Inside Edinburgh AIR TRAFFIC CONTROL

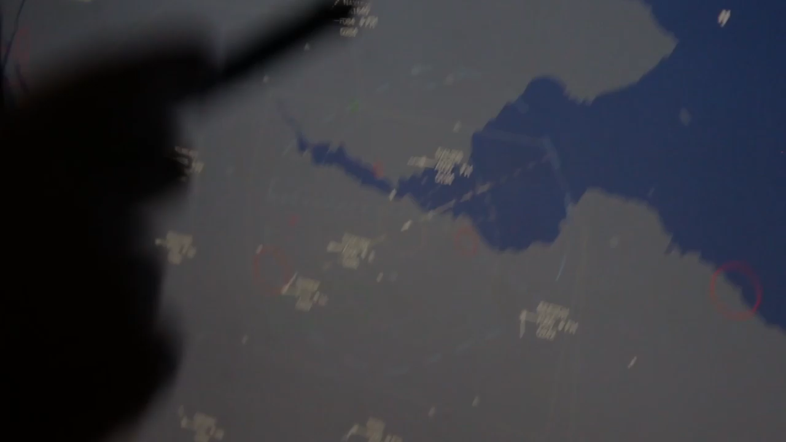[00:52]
So, obviously, this is what we see on radar down at Edinburgh.
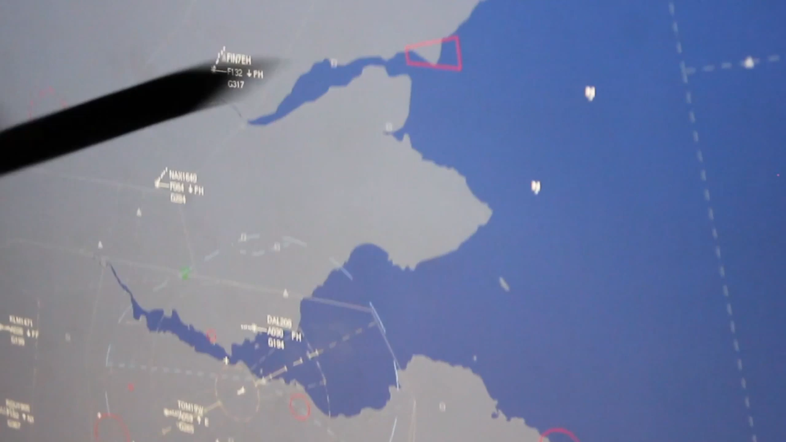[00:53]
It's the same on all positions. We can zoom in and zoom out, but this would be our standard 40-mile range, which is marked up here.
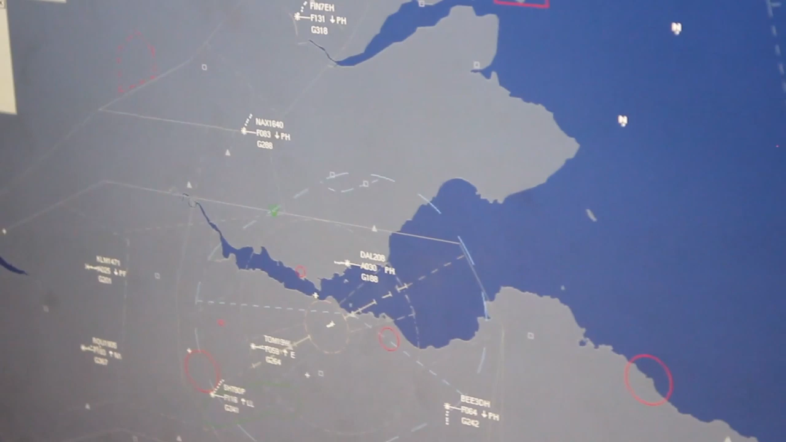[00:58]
So, Fife, which is what we call the Scotty Dog's Head.
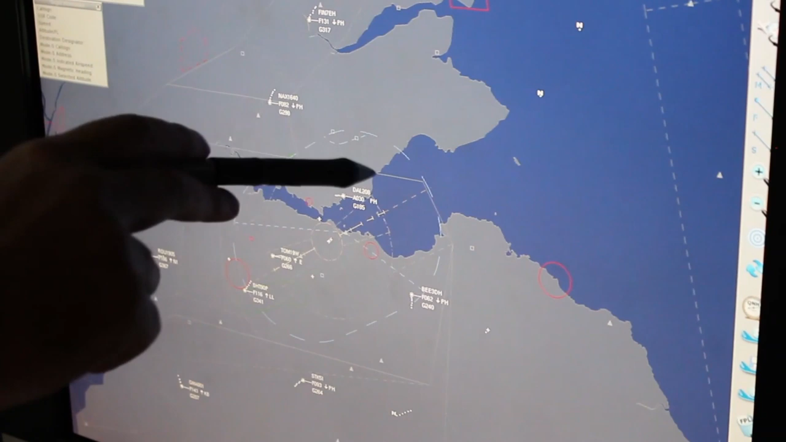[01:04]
For the GA guys flying out of Fife, Largo Bay is up here, Creole up here, St Andrews up this area with Lucas. Down the 4th, Edinburgh is right in the middle.
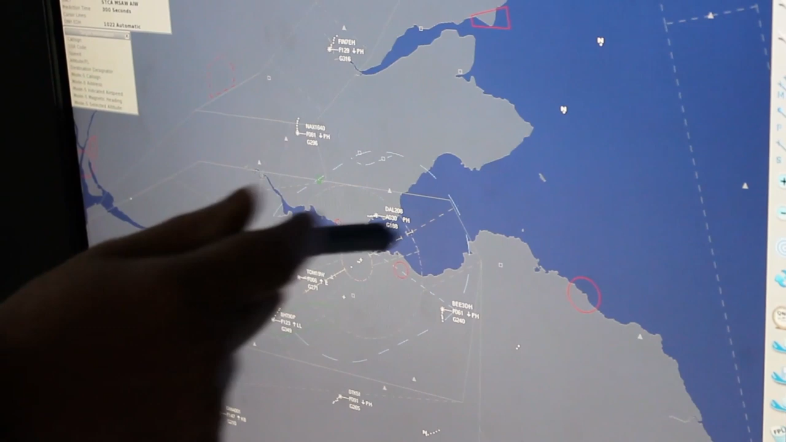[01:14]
The fine approaches for runway 2-4 and 0-6.
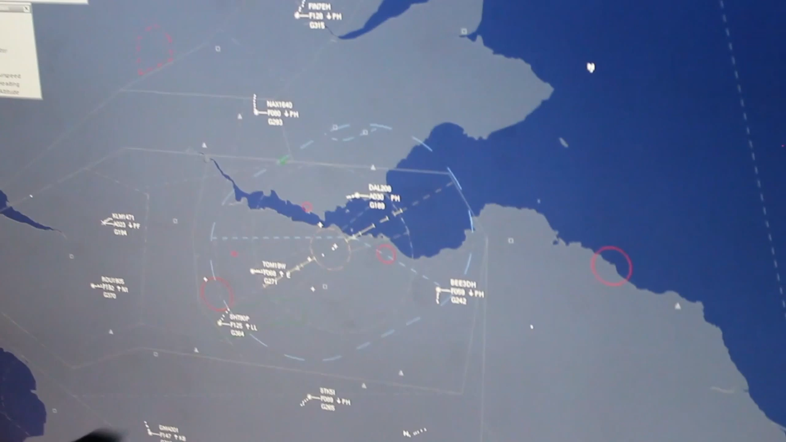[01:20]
And at the moment, we've got inbounds here, all with a little PH, which is obviously EGPH for Edinburgh.
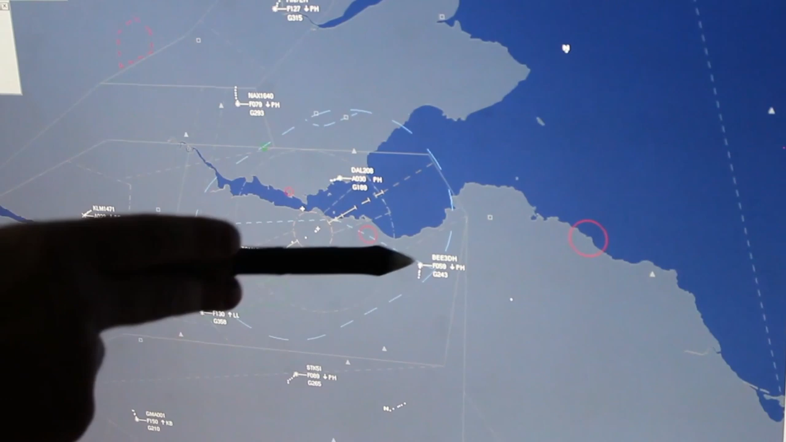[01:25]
So, Jersey 3 Delta Hotel, we've got the Delta, the North Shuttle, the Finnair, a Ryanair and a Stobart all coming inbound from here.
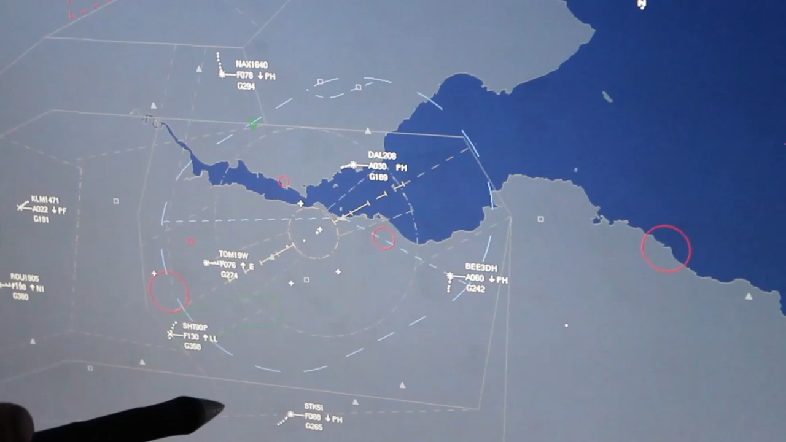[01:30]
So, all of these greyed-out lines are just the boundaries of controlled airspace.
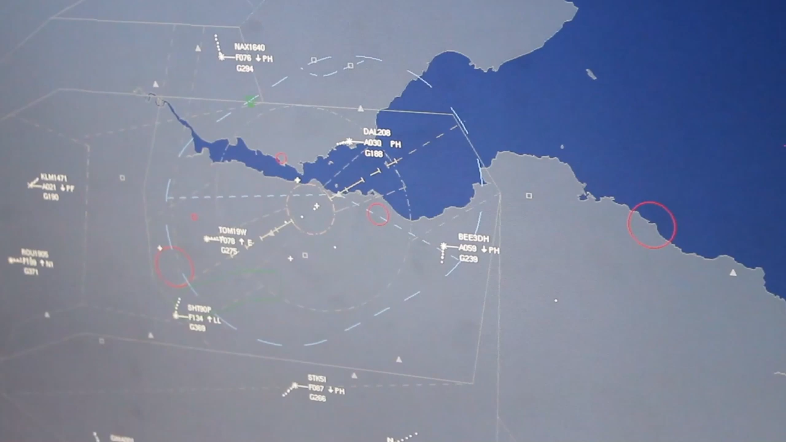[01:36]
In here, we can descend to 6,000 feet, 4,000 feet in here, 3,000 feet in the Panhandle,
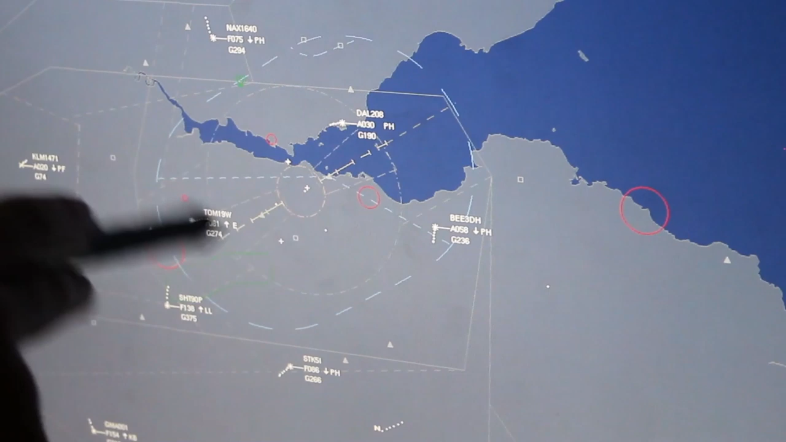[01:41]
and on final approach, we are surfaced up to 6,000 feet, Class D.
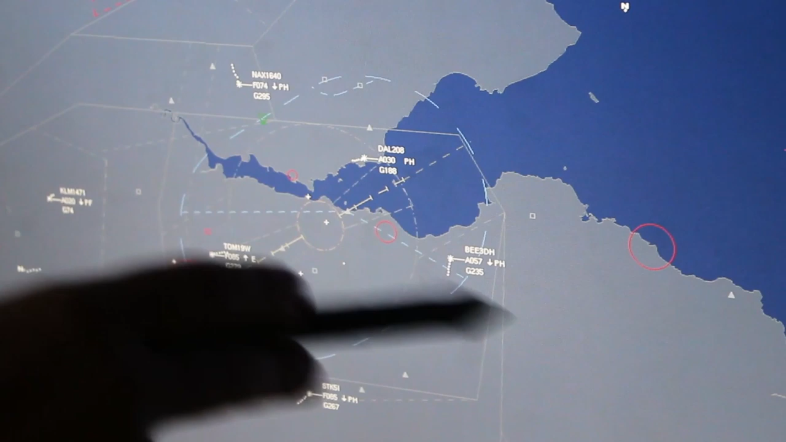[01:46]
This is all Class D airspace, a little bit of Class E at the top, but we speak into basically everything inbound to Edinburgh right now.
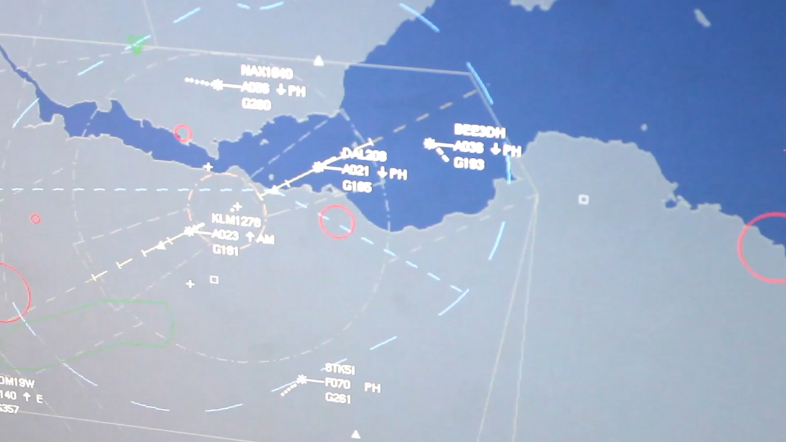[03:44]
Jersey 3 Delta Hotel, turning them behind.
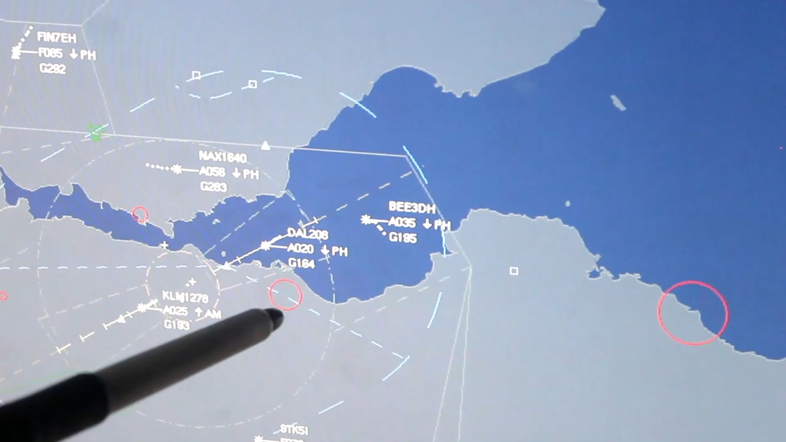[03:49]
The North Shuttle will be number 3. Storbar probably number 4. Finnair probably number 5, and the Ryanair.
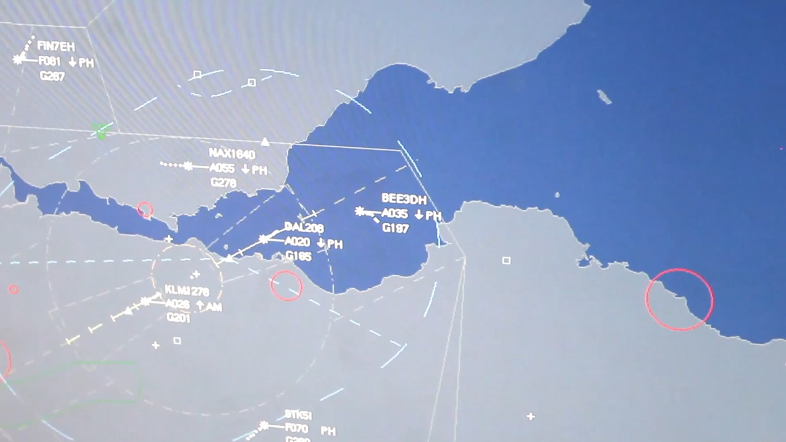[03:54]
So, the name of the game is to get them all on the ILS at about 10 miles at 3,000 feet. Established on the ILS, and once they're stable, we'll truck them to tower. So, you can see, this is a Saturday. So, this would be what we would normally call a relatively quiet day, and it's still quite busy. And the weather today is a bit poor. So, if you've got good weather, this would be a strong VFR day. A lot of VFR aircraft going through the zone, wanting to see the bridges, the city centre and crossing.
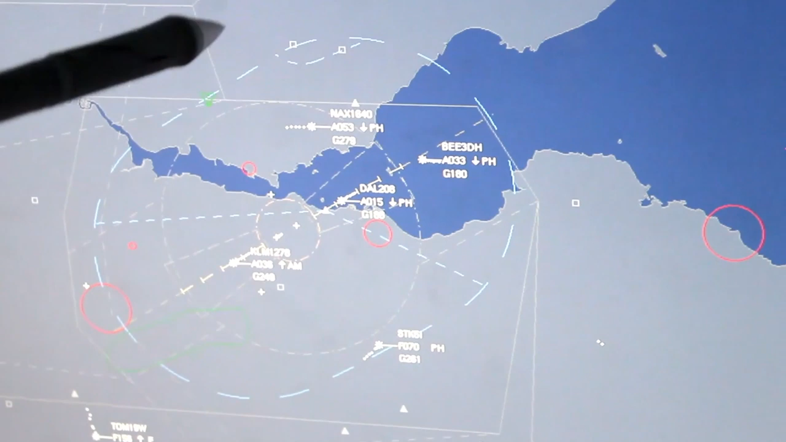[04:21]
You've got to get a VFR in between all of those gaps. So, we could talk about how we do that upstairs, because ultimately, it's easier for the tower controller to do it than the radar controller to do it.
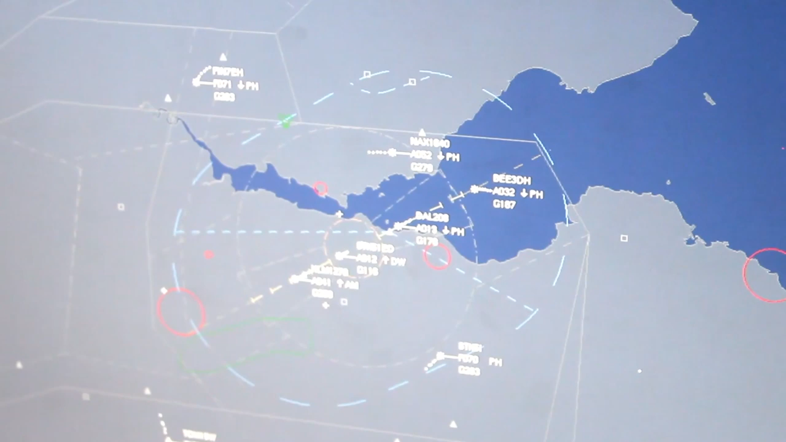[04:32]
But you can see, there's an integration problem between the two, and it's a little bit tricky.
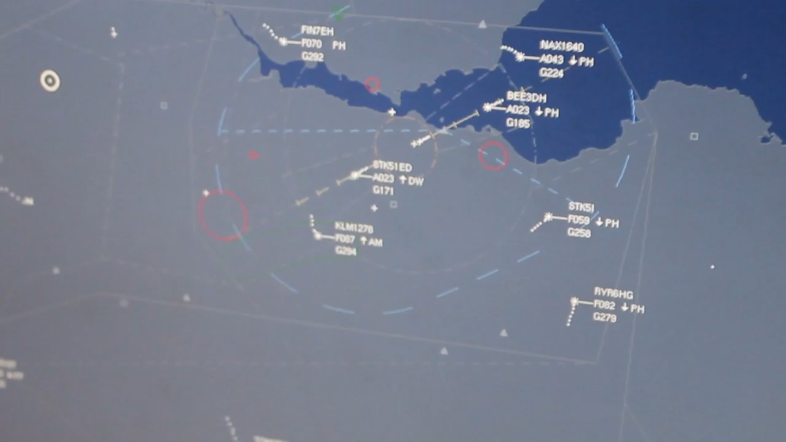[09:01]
So I just want to talk about MODES.
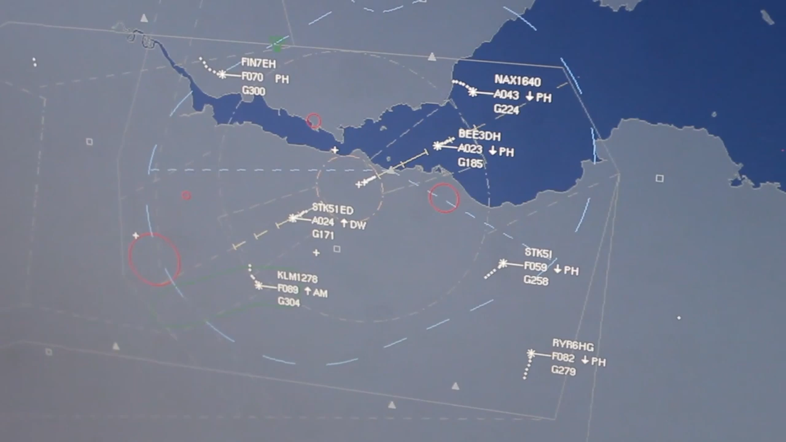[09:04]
So MODES is a feature we got in at Edinburgh a number of years ago, and it's pretty good.
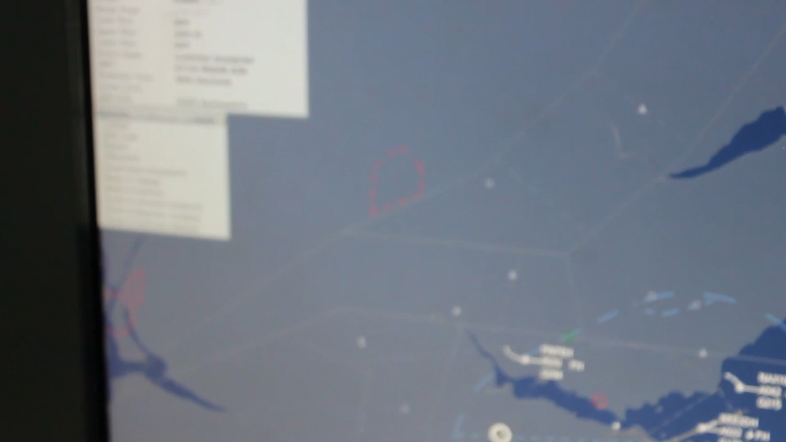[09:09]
So if we just click on this FinAir here, we have a MODES target information box up here,
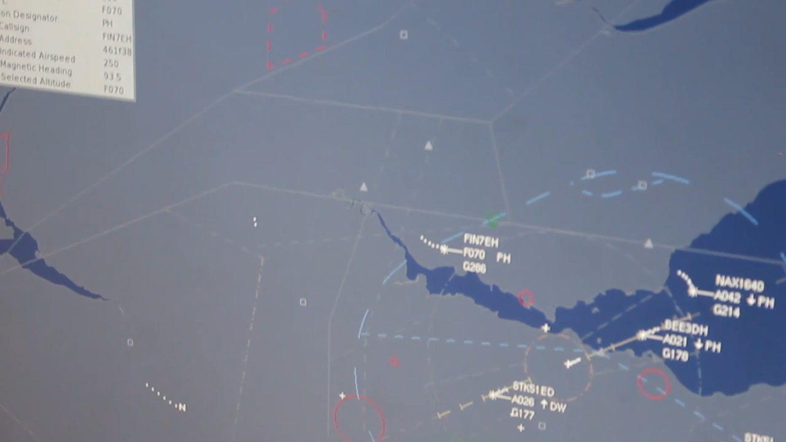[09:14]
which will give you a transponder code, and it'll give the unique MODES code for that aircraft.
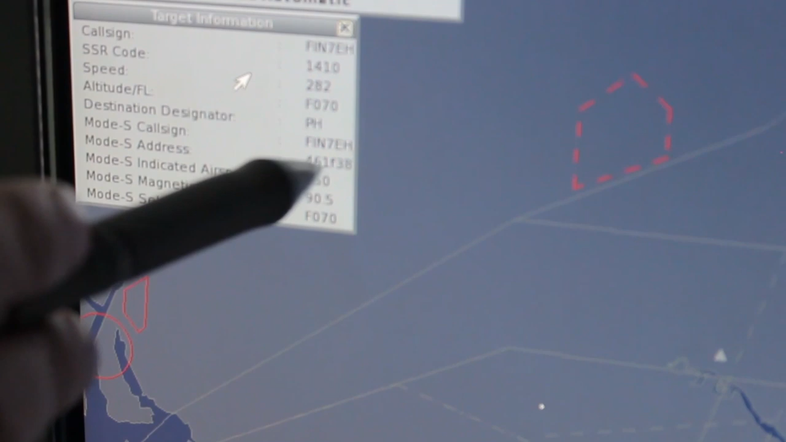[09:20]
Now that never changes. So even if the call sign changes, that number will never change. In MODES we can see what the indicated airspeed is on the flight deck without asking the pilot,
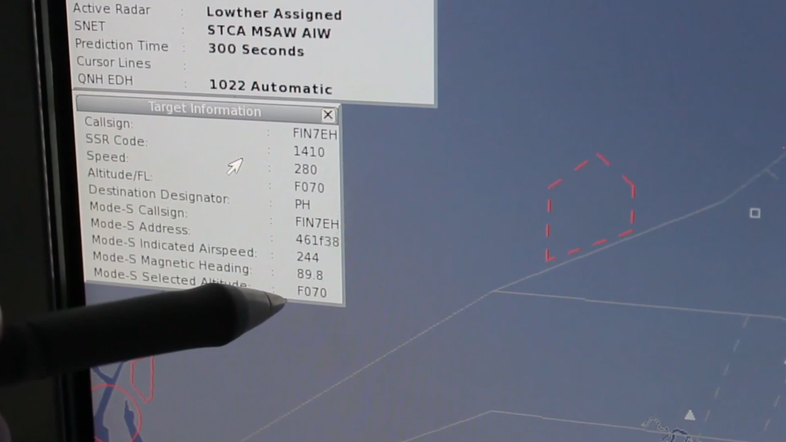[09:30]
what his magnetic heading is, so we can actually work out a little bit of drift from that number compared to the heading assigned.
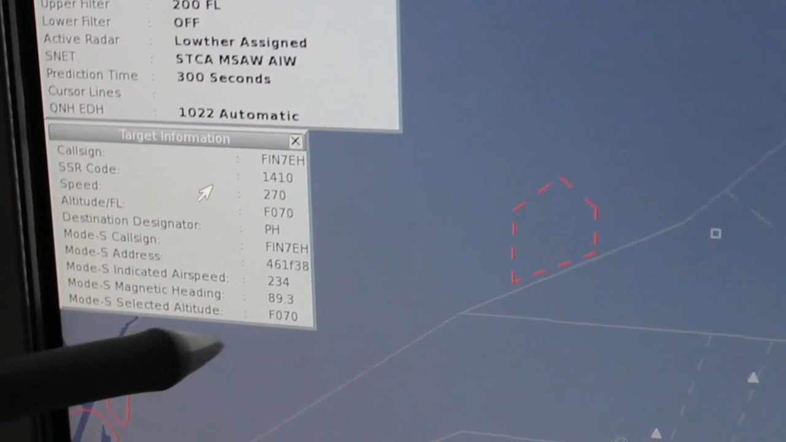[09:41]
He's MODES altitude, so we can see. So if we clear an aircraft down to 4,000 feet, he reads back 4,000 feet, but actually dials into his autopilot 3,000 feet in error. Previously, we'd never be able to spot that.
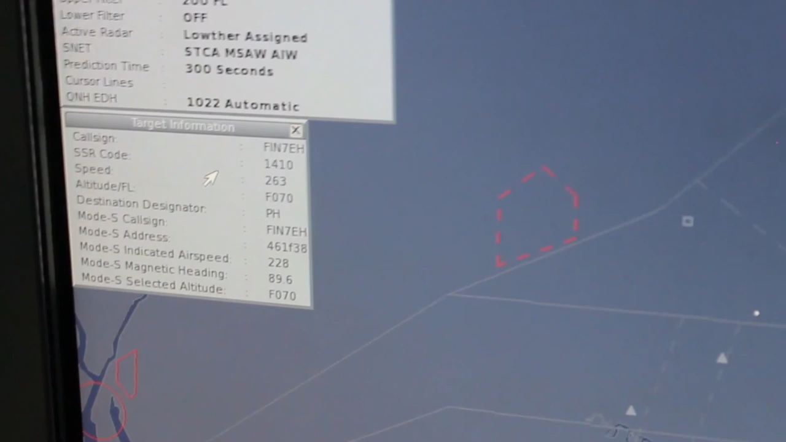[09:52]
Now if we click on it, we can check with MODES to see what he's got in the autopilot. So now we've actually got a fighting chance of spotting a level bust before it actually happens.
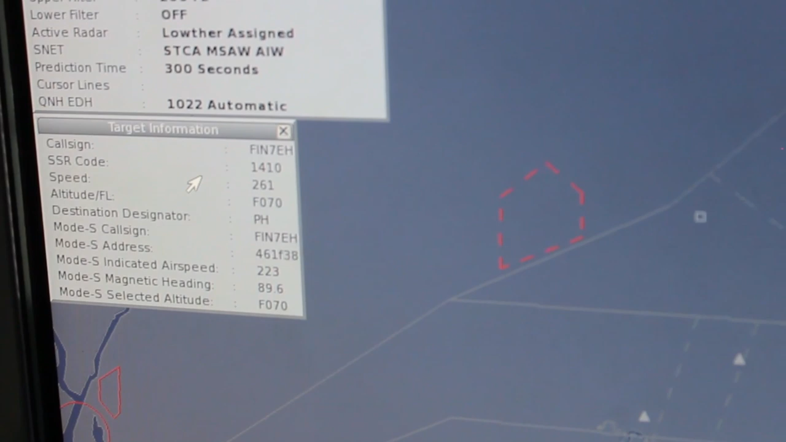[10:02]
And you would never have been able to do that before. So this is quite a good thing to have.
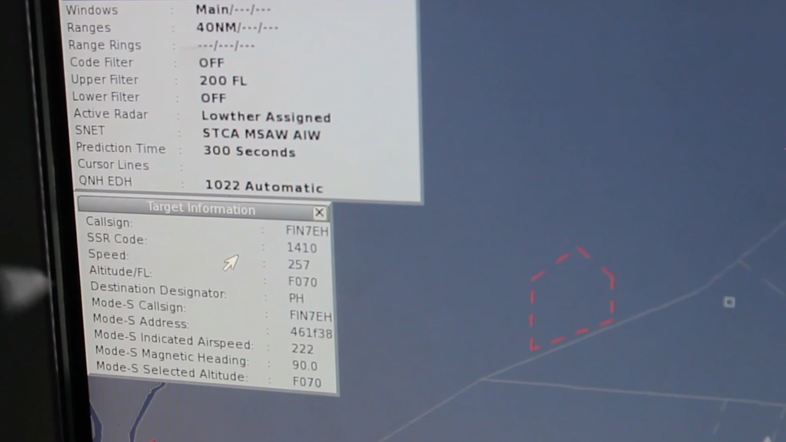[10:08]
It's quite important for GA pilots in the area to know that we've got this.
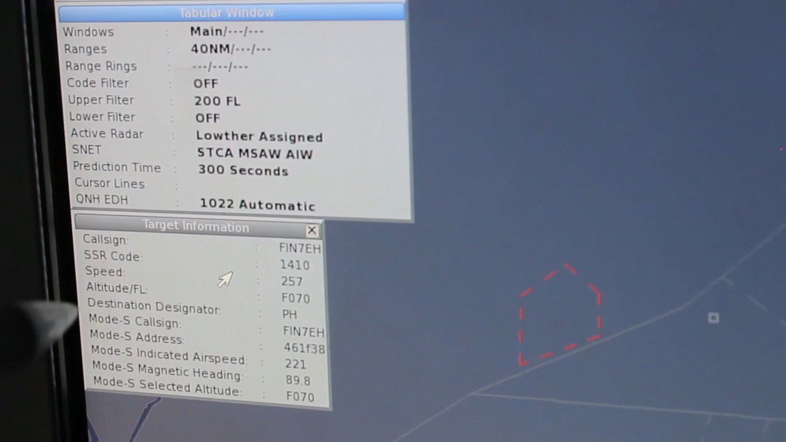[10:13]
So what we can do is, if you are in an aircraft and it's more or less equipped, your transponder will have one of these unique codes.
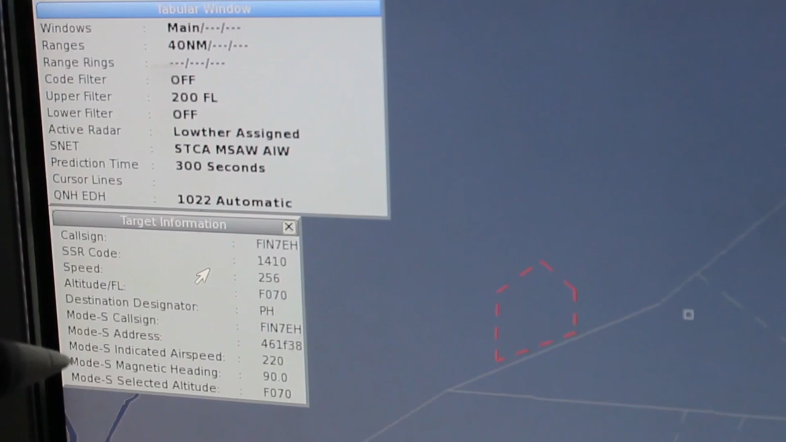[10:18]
In a GA aircraft, it does tend to be tied to the call sign.